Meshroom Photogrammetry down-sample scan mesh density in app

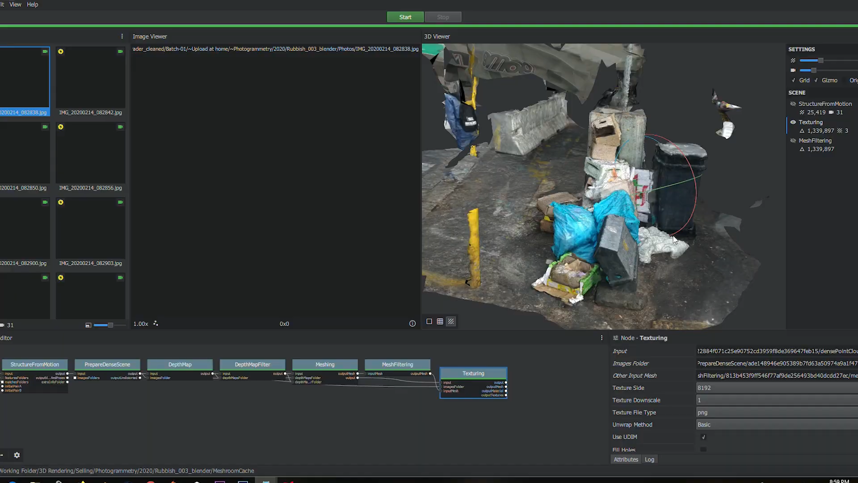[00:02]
When you're using Meshroom to create photorealistic assets,
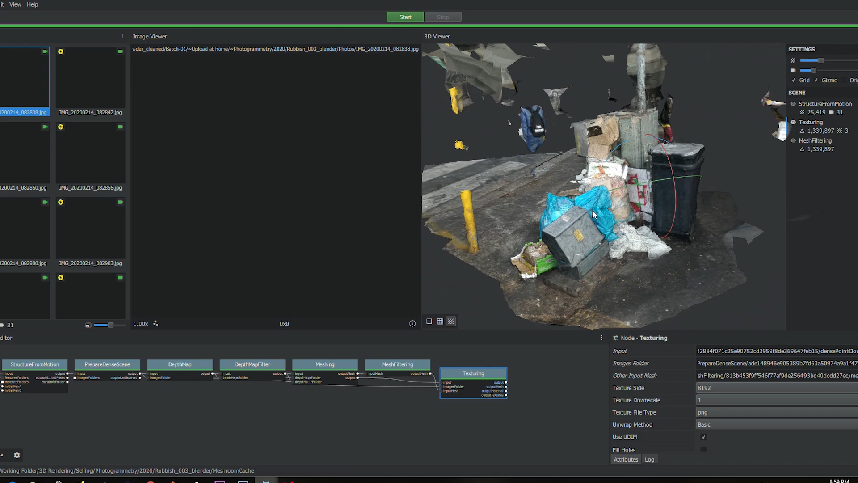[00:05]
background assets, mainly like I use it, this hasn't been cleaned up but I'm basically going to use this in an environment like that.
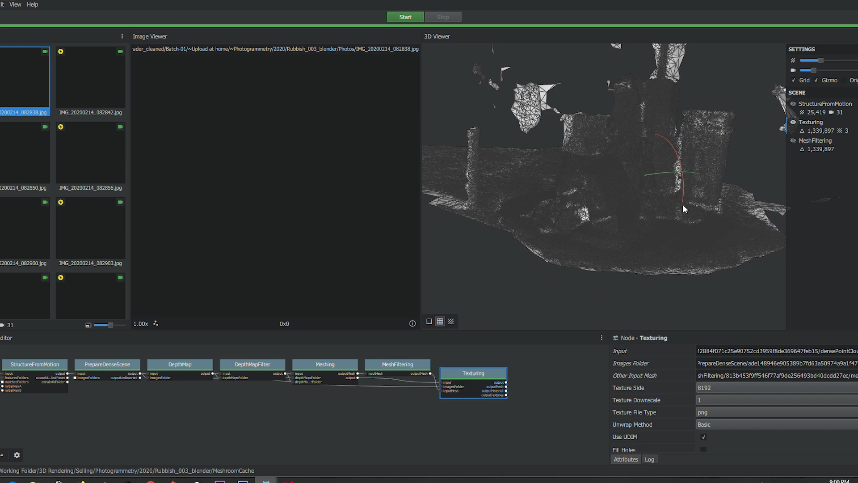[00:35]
Obviously in Meshroom you've got these little tools down here so I can see the solid model,
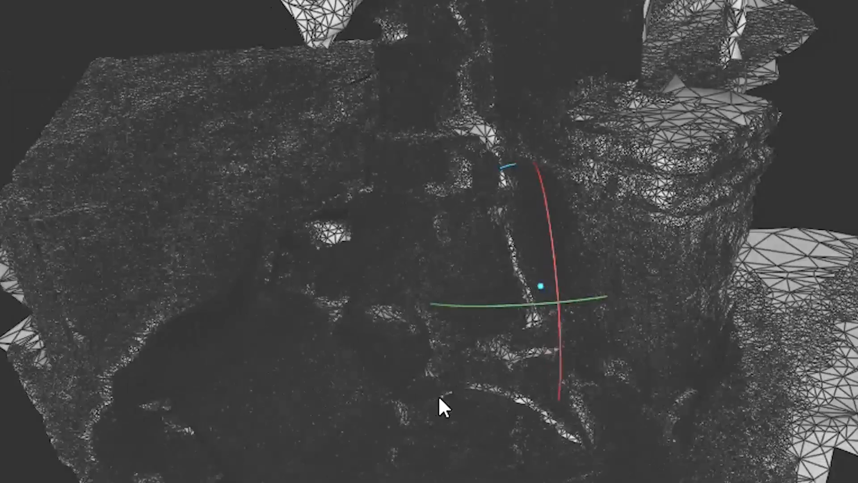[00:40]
I can see the wireframe and if I look at this wireframe this is not the kind of mesh
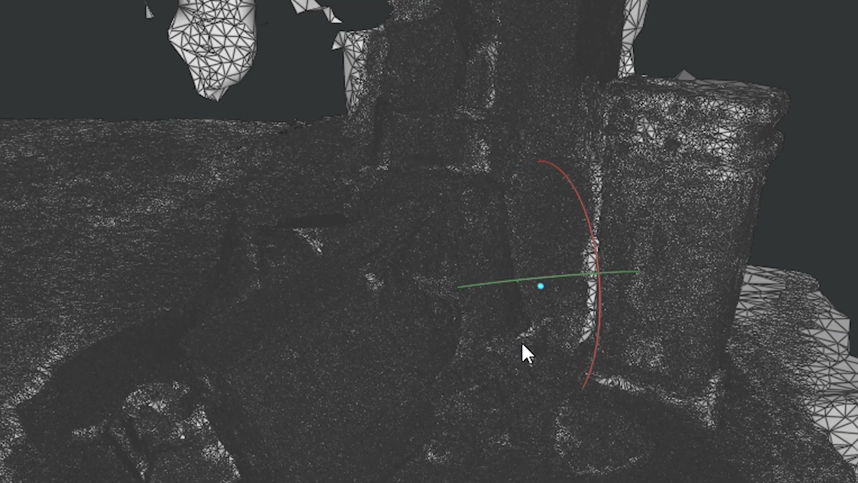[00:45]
density that I want for a background object. So to reconfigure the mesh density or recalculate the mesh density I don't want to take this scan into Blender and re-topo it because it's just not necessary. Rather, well it's just a lot of work to do it that way and for a simple render,
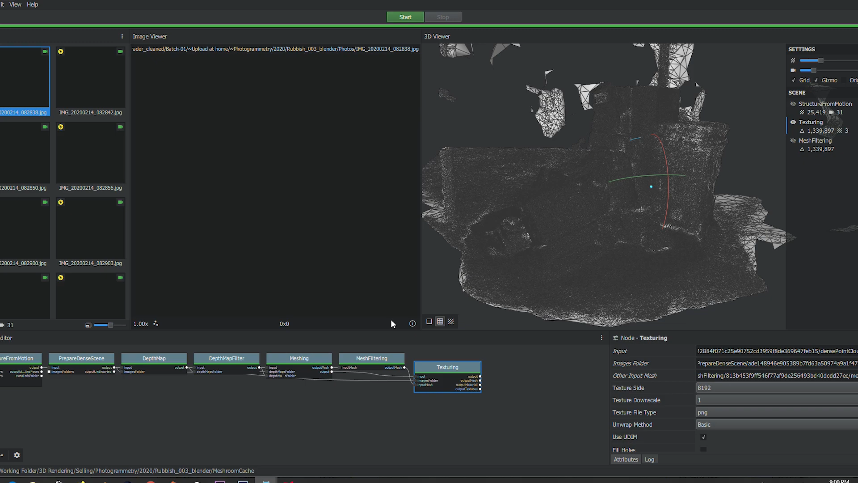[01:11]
I understand gaming is a different workflow but if I just want to render I can use the node setup down here to do exactly that and
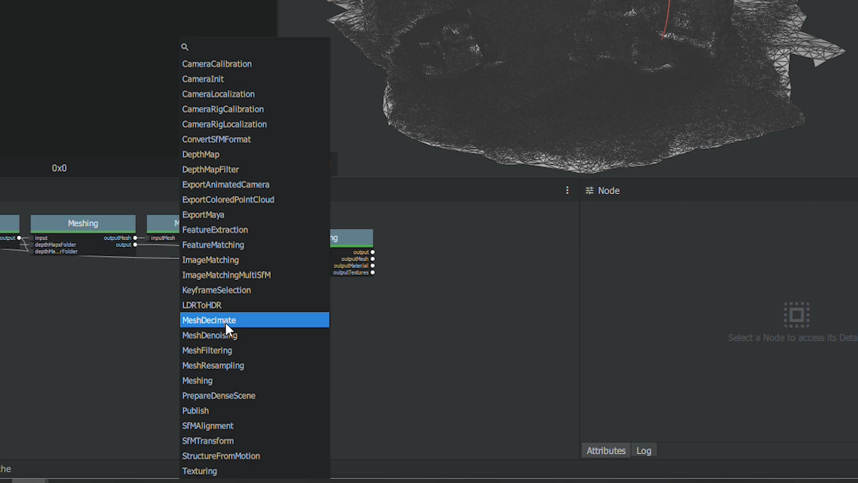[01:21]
recalculate and lower the mesh density and what I'll do is I'll right click and find Mesh Decimate node